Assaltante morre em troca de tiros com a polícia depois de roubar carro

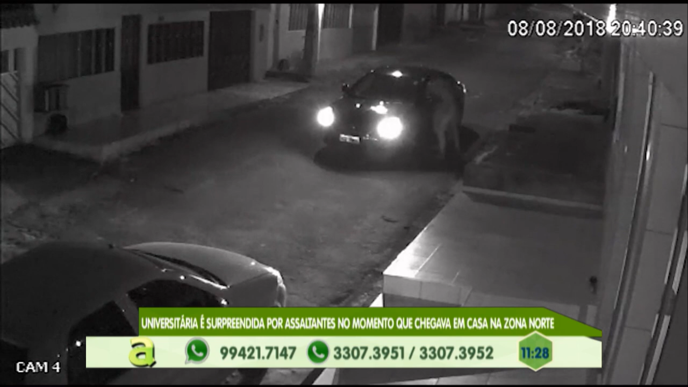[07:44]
no núcleo 16 da Cidade Nova Eles tomaram esse veículo da universitária E saíram praticando arrastões ali na Avenida Coronel Sávio Belota No Novo Aleixo E quando passavam aqui,